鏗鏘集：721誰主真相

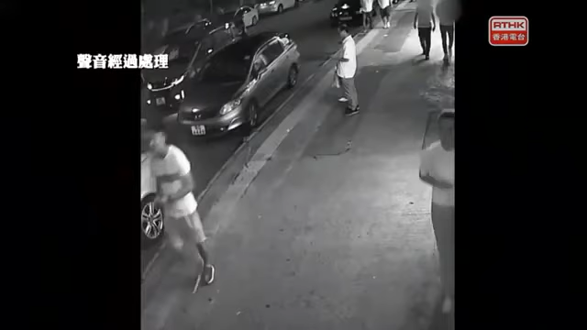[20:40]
这个握着刀棍的男子跟着我们之前见到巡邏了很多次的这位疑似委任证人员就已经看得到他跟着他握着刀棍一直走然后他视若无睹然后轮回去